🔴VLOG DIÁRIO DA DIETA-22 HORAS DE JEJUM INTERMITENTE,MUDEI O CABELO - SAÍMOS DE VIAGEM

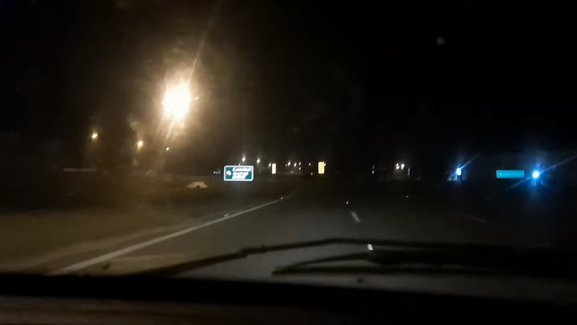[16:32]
Chegamos, gente, em Conchal, a nossa cidadezinha, cidade do interior, ai, ai, que saudade daqui.
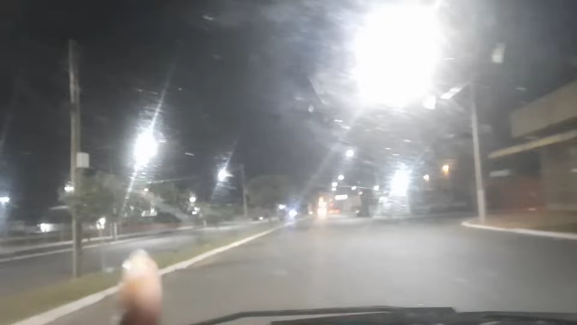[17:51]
O centro esportivo. Ginásio. Ele jogou aqui? Aqui agora tem um pouco a tempo, que antes não tinha. O tempo que a gente casou e veio morar pra cá, não tinha a rodoviária, gente, ó.
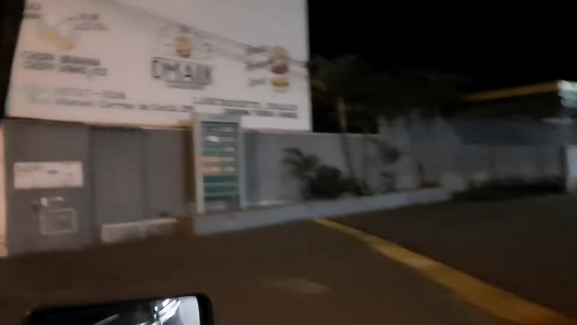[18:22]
Ai, ai, saudade de morar aqui, gente. Padaria.
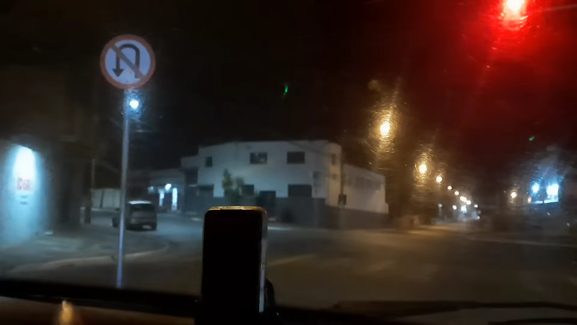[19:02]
Ah, do outro lado? É, aquela outra portinha. Então quer dizer que não tinha aquele bar? Ali tinha já. Tinha? Tinha. Sempre. Nossa, teve, gente. Lá. O Cláudio tá falando que tinha aquele bar, pessoal. Sempre teve. Ó, do lado do bar ali, ó, era uma açougue.
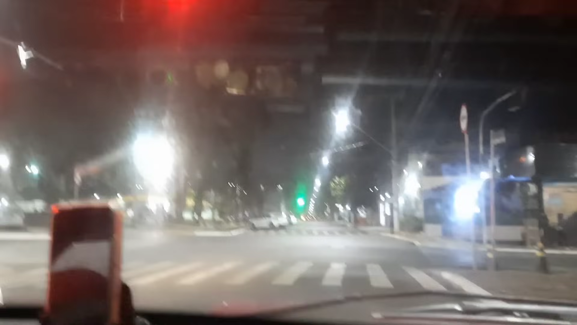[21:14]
Eu a gente aqui é uma praça também, ó, tá lotadinho. Avenida. É mesmo, a gente tomou ceia ali na sorveteria, né, ó, do lado de cá. Enquanto a minha cunhada tá lá, gente, esperando a gente chegar, a gente veio fazer um tourzinho pra cidade com o Chau. Ai, meu pai. Aqui, Miguel, você brincou aqui naquele brinquedo, lembra? Ó, quando a gente veio da última vez?
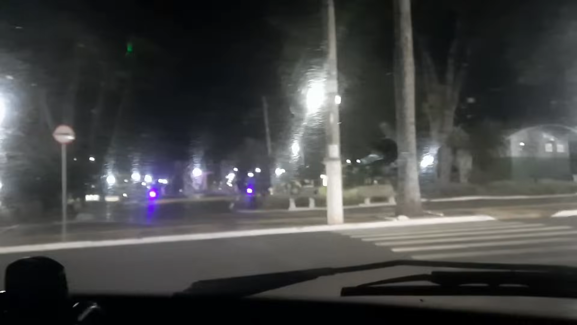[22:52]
Olha a praça, gente, pena que não dá pra ver direito, por causa da iluminação aqui, ó, dos postes.
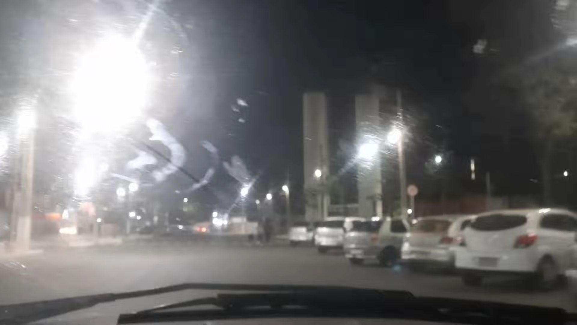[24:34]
Essa avenida aqui, gente, aqui em cima ali, ó. Nossa, de sexta-feira isso aqui tava pegando fogo, né, amor? Lotado, gente, de carro, sabe assim, de pessoas bebendo, dançando. As pessoas abriam o porta-mala do carro e o som tocava. Era tudo som, tudo misturado. PP, lembra que tinha o PP? Não sei se tem ainda agora.